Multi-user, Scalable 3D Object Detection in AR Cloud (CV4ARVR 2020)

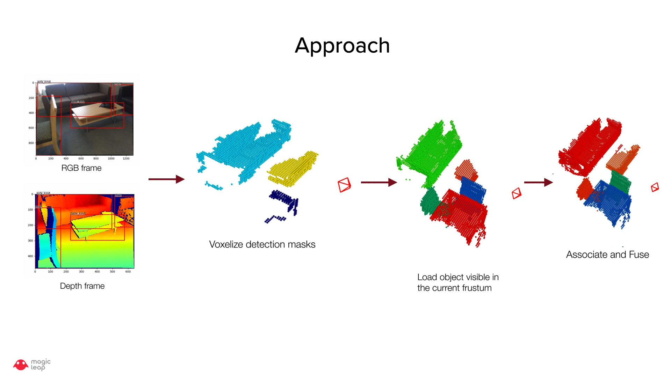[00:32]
So this process is run in parallel for each frame and in the end we get 3D object detection for each object instance. Another thing to note that we only store object voxels and not the background mesh.
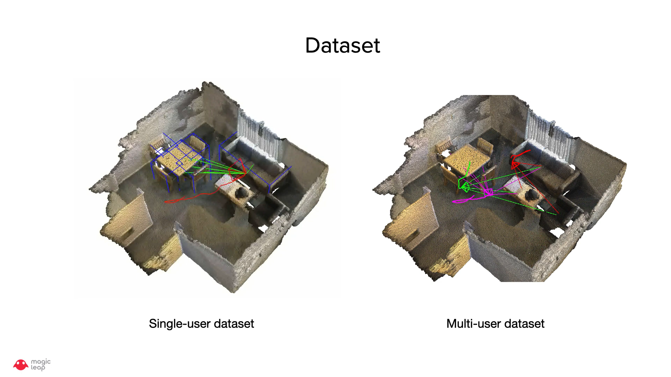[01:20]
Here are the results on a single ScanNet scene with one user, 10 user, and 50 users.
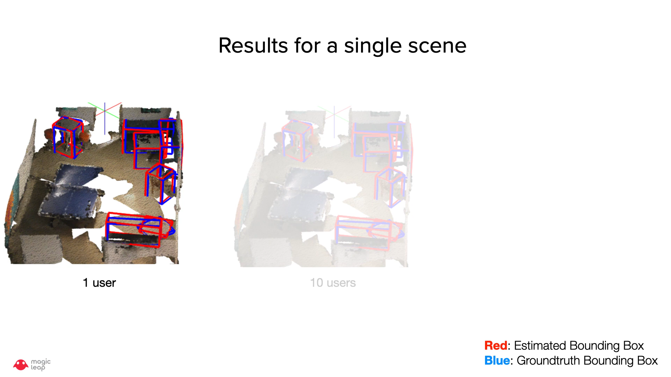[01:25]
Red shows the estimated bounding box, whereas blue shows the ground tool bounding box.
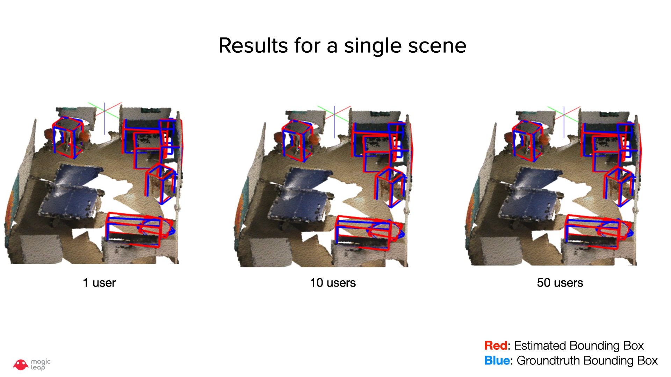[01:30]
Continuatively, we will measure the mean of resolution at IEU of 0.25 across 40 scenes for increasing number of users and we can see the MEP is similar across the number of users and variance across model decolerance are low.